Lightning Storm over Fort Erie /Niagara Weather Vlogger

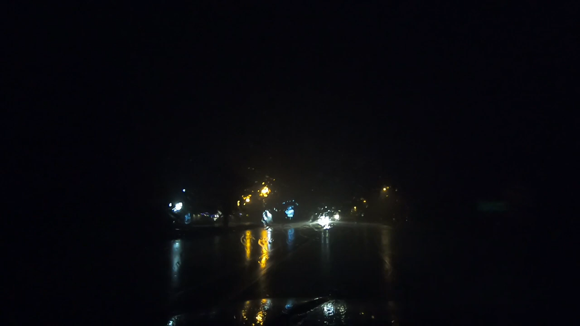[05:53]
all right slow it down a little bit rain's coming down really good here
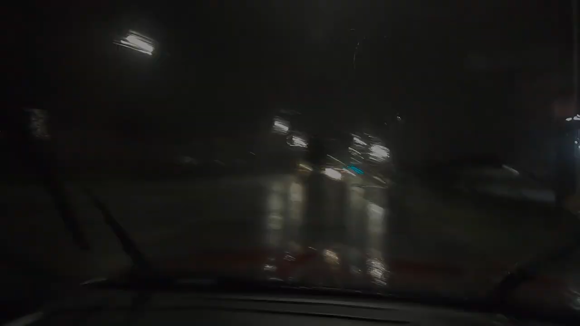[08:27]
A lot of surface water on the roads is coming down pretty good.